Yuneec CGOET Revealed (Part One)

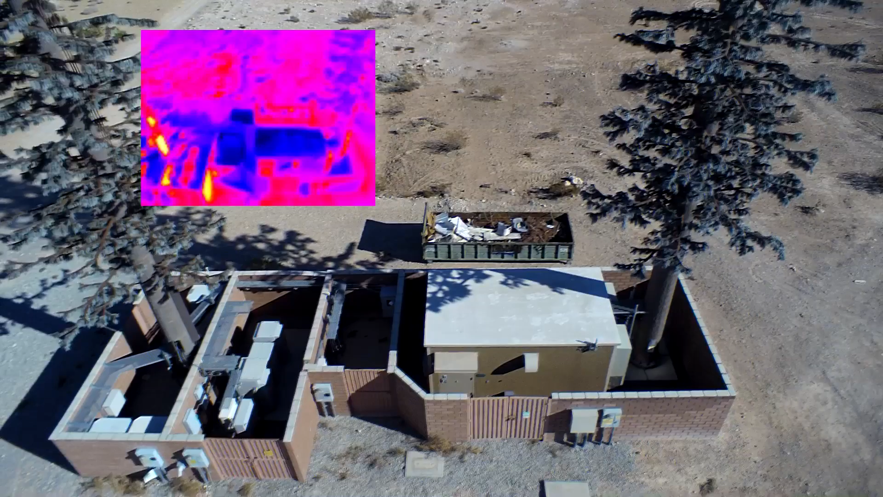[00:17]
A few things you're going to notice when you power on the H520 and the Seago ET is that it's going to show you both the 1080p low light and a thermal image.
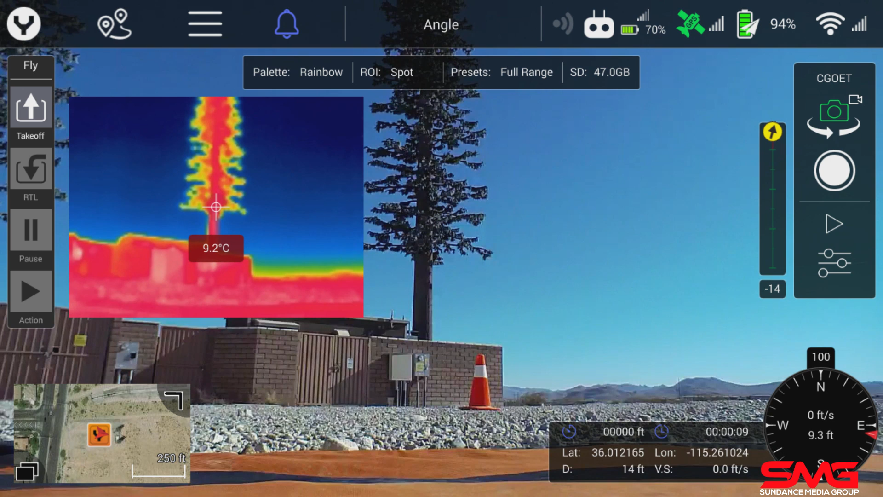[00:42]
On screen: spot 9.2°C
A few of the settings, a few of the menu settings and a few of the the palette settings and a few of the other camera settings we're going to cover that right now. So here if you look on the screen you're going to see that we actually have a 1080p and the thermal as a picture-in-picture. We can quickly change that by going into the menu settings and changing that to blend. With blend what you're going to do is you're going to have a 1080p with a thermal overlay. It's going to have both images over the top of each other. One of the nice features with this is as a thermal imager it is a detection only but using the blend with the 1080p and the thermal imaging you can actually become more of an identification for law enforcement,
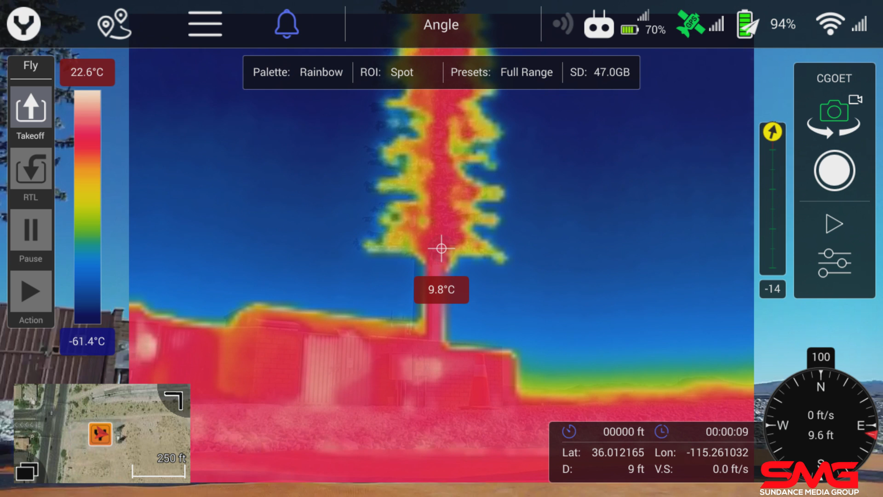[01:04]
On screen: spot 9.8°C, scale top 22.6°C, scale bottom -61.4°C
search and rescue and other types of environments where you need to identify what you're looking at with the thermal. One of the things you can also do is change the opacity.
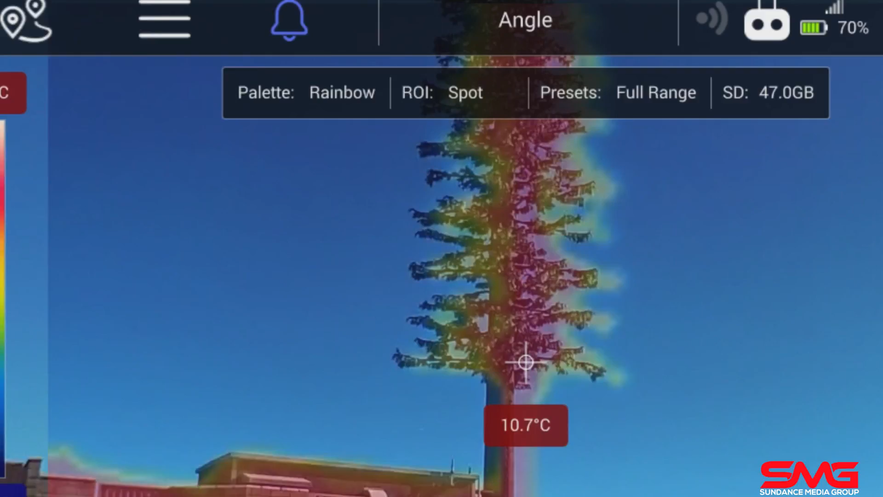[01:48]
On screen: spot 10.7°C
The palette is completely up to the user.
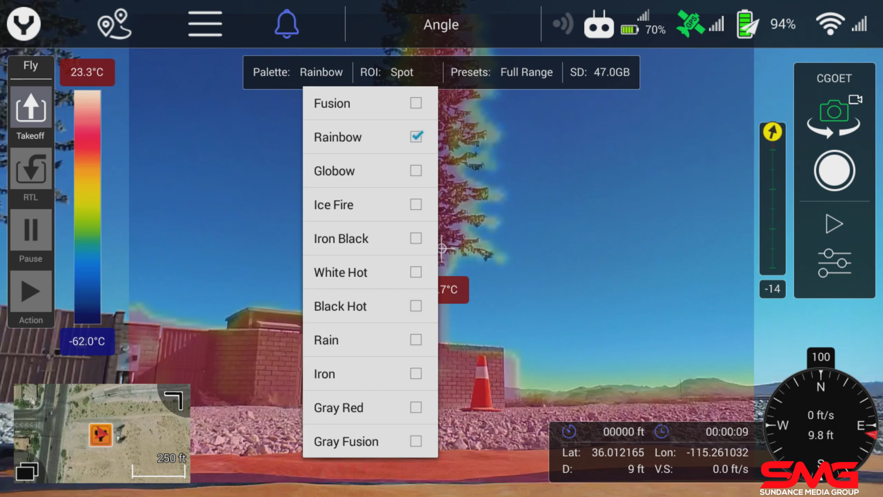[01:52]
On screen: scale top 23.3°C, scale bottom -62.0°C
Say I wanted to do black hot. Black hot is going to show anything that has heat as a black image.
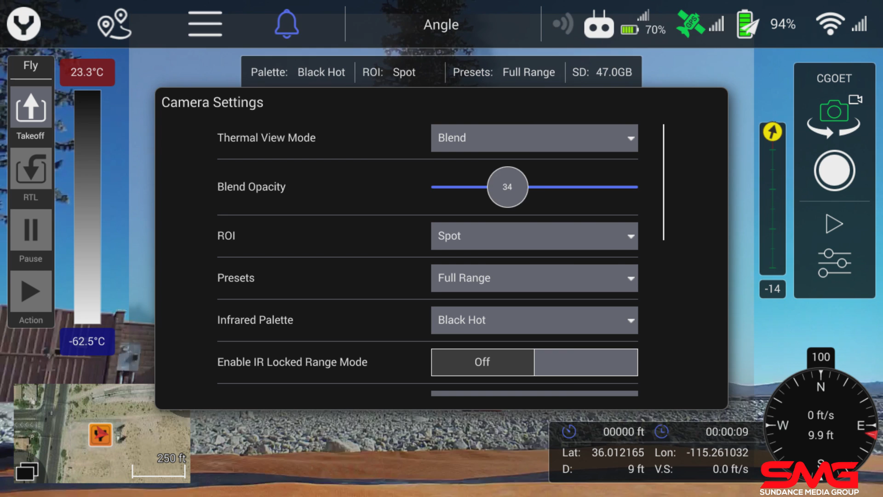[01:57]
On screen: scale top 23.3°C, scale bottom -62.5°C
So if I turn the opacity back up you'll see that now that we're looking at with the thermal camera is in a black everything else has faded to white.
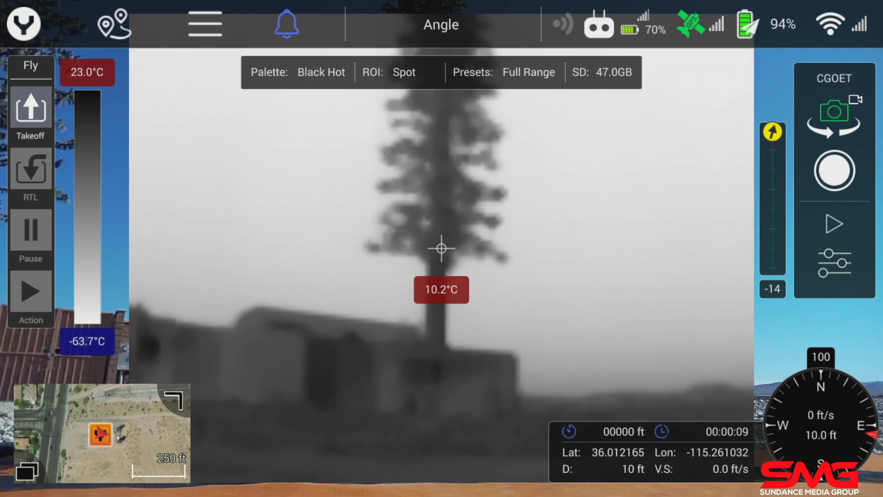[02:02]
On screen: spot 10.2°C, scale top 23.0°C, scale bottom -63.7°C
If I change that to white hot you'll see that everything has changed.
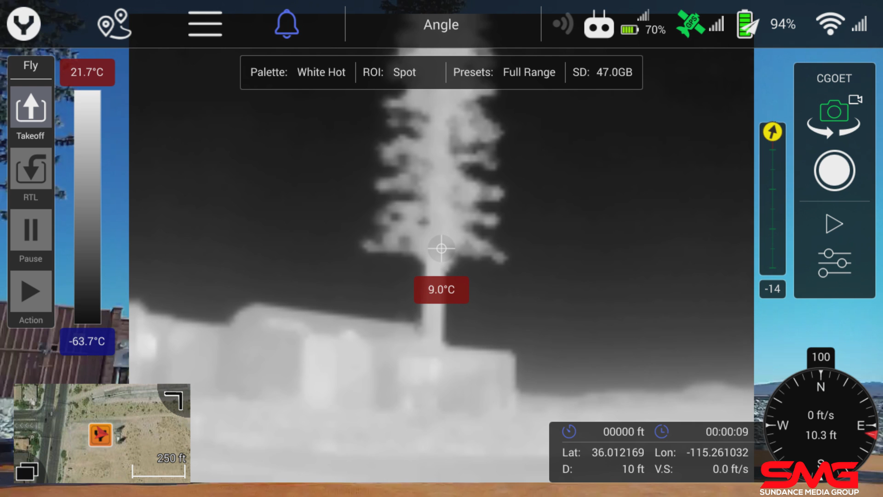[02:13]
On screen: spot 9.0°C, scale top 21.7°C, scale bottom -63.7°C
So anything that was hot is now white anything that is ambient is now black. It is now showing what you're looking at.